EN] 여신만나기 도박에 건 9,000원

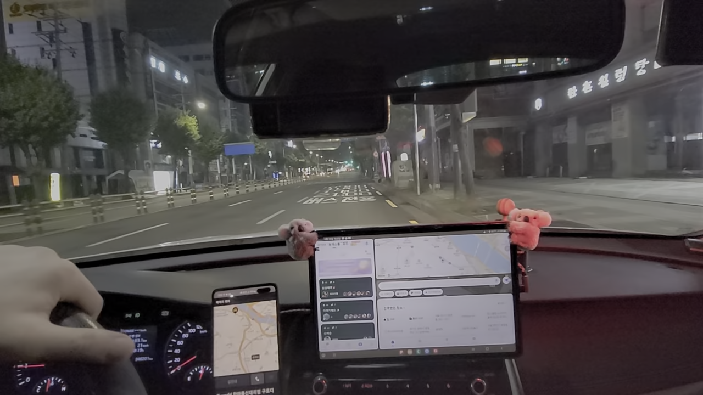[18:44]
네, 아무도 없는데? 어, 갑자기야 노래가 나오네. 여기 아무도 없는데? 누가 불렀지? 메시지가 도착했어요. 아유 무섭다. 씨. 잠시만 기다려주세요.
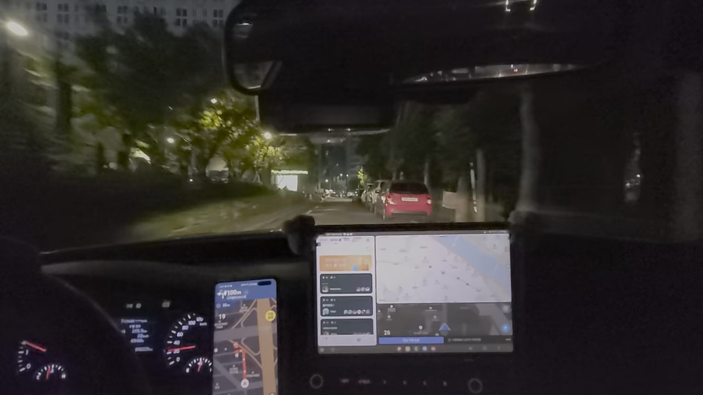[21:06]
안 나왔으면 또 경찰인데. 목적지 부근입니다. 안내를 종료합니다. 아, 오른쪽이구나. 오른쪽 오피스텔. 형, 다 왔습니다.